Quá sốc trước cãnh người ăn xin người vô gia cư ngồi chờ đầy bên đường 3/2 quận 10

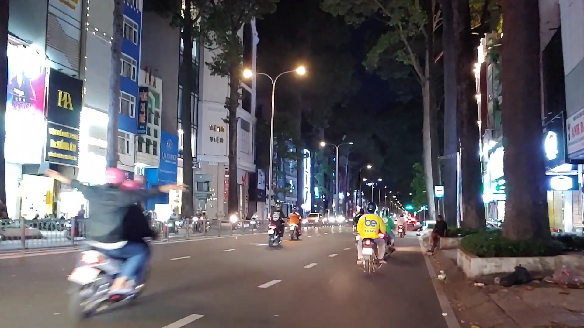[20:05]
Rồi cái xe cứu hỏa, cái xe cứu cứu thương nó hú còi khủng khiếp thiệt bạn.
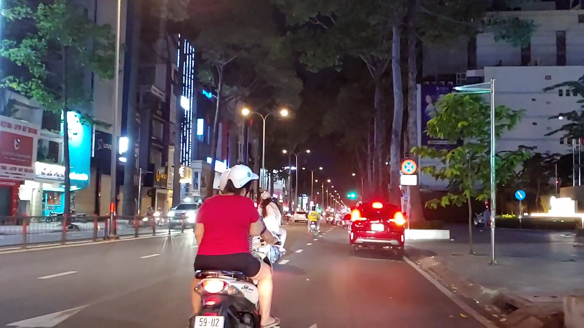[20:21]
Đường 3 tháng 2 khu vực này thì bây giờ thì cũng rất là vắng vẻ, nhà cửa hai bên cho bản cho thuê quá trời. Bạn có thấy ha, bạn đi ngang qua mấy cái bản, nói chung giờ các bạn đi đó mấy cái bản cho thuê các bạn, kinh tế nó rất là khó khăn, mua bán ế ẩm, mặt bằng chịu không nổi.
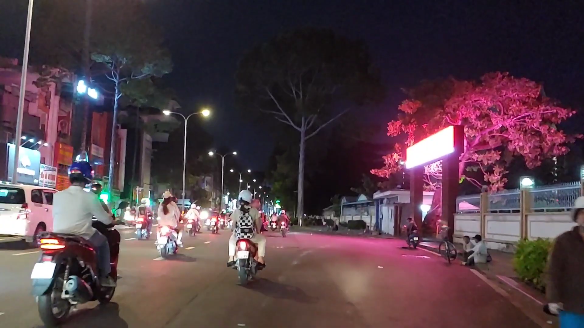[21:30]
Ở phía trước có bà nằm bà ngồi đủ thứ đủ kiểu cơ ha, đó cuộc sống Sài Gòn hoa lệ ha. Bây giờ mình thấy lệ rất nhiều các bạn, tình hình khó khăn này, với tình hình khó khăn mà nhà máy giải thể công ty cho công nhân nghỉ việc rất là nhiều,